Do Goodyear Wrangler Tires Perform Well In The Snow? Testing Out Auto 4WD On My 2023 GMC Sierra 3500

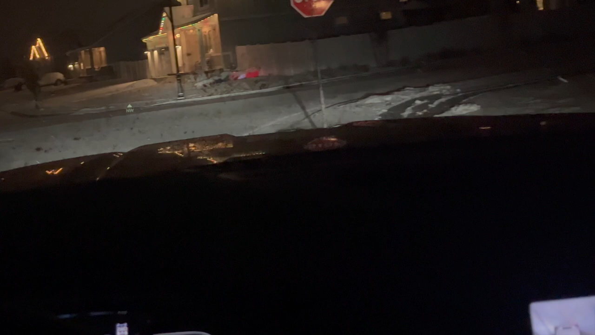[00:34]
So I'm going to go straight and I'm going to do wide open throttle.
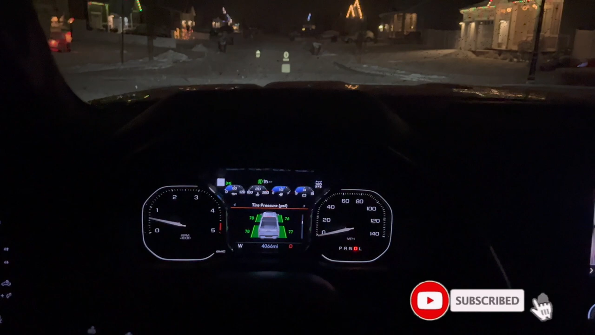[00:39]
Hopefully you guys can see the speed. Wide open throttle here.
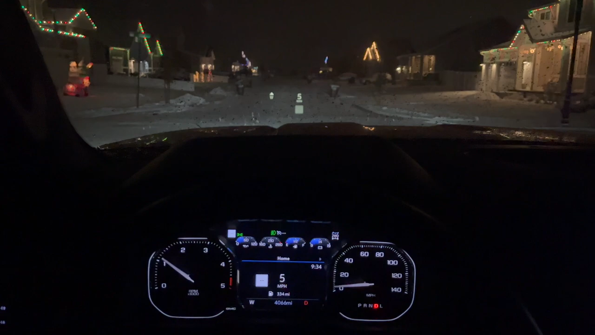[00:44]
Traction control. Still wide open throttle. Man.
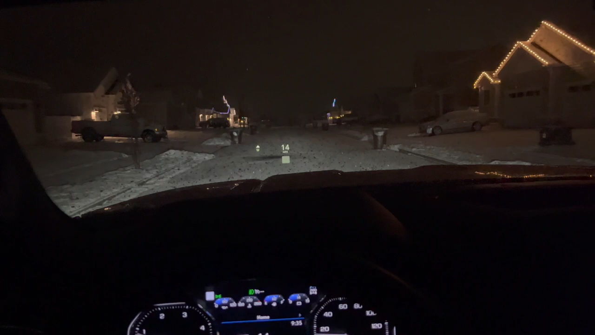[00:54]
And brakes. Wow. So this road is really slippery.
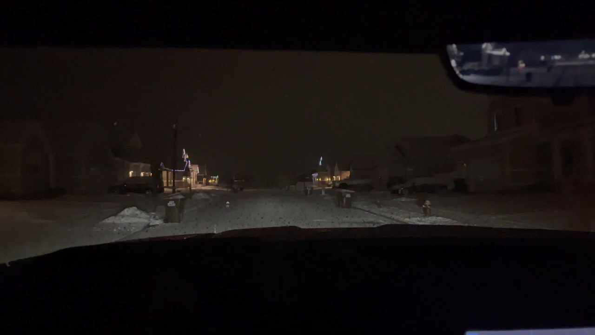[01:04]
And I will say these Goodyear tires I drove a little while ago and I was in some deep snow probably like three or four inches of it. And the truck did a pretty darn good job like right now I'm hitting the brakes.
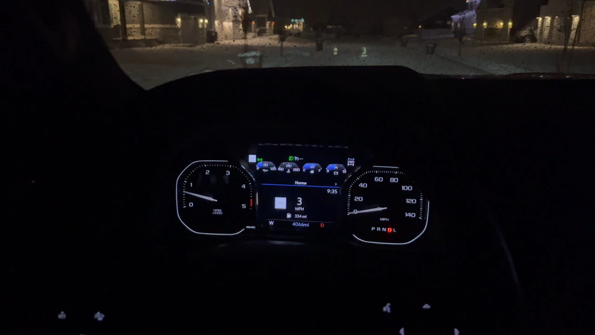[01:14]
I don't have them completely pressed down. But it does have a nice feel on the road.
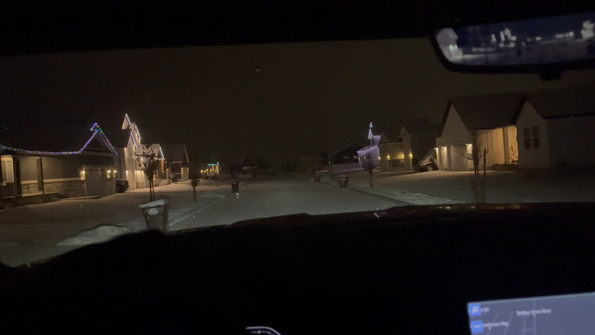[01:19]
Like even when you turn the back tires are slipping a
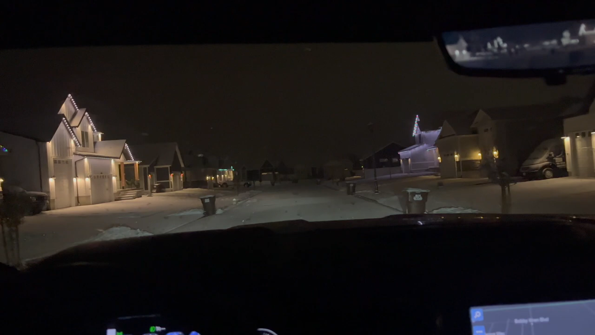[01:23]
little bit and that's only because obviously I'm accelerating.
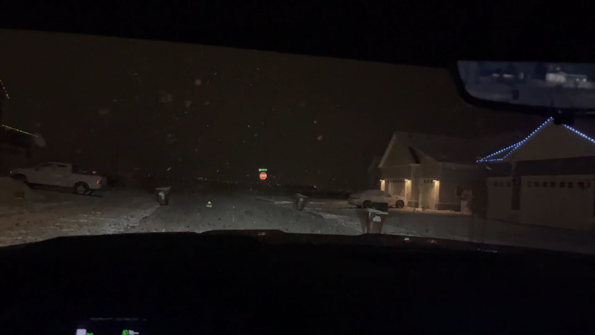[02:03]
Like I feel like they do a good job. Like I have the brakes pressed.